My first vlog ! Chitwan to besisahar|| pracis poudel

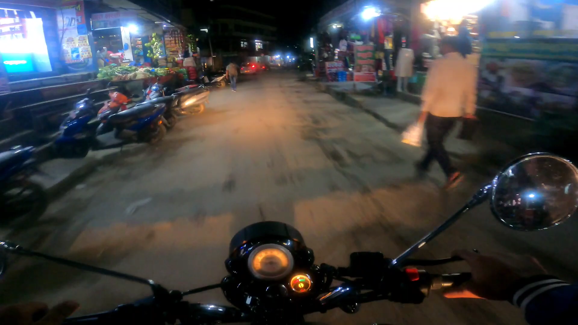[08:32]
हामी अहिले 7 बज्यो क्या हो त्यो सानै आइपुग्यो अब 1 घन्टामा त पुगिन्छ घर मजाले त्यस्तो धेरै छैन 41-42 किलोमिटर मात्र हो
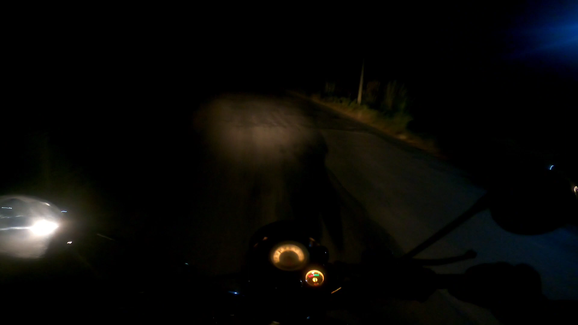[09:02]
आएपछि यस्तै साँगुरो टर्निङ र टर्निङ त्यो अलिक गाह्रो छ त्यो पनि अहिले बानी त परिसक्यो त्यो पनि त्यस्तो आत्ति हुन्छ बिस्तारै चलाउने हो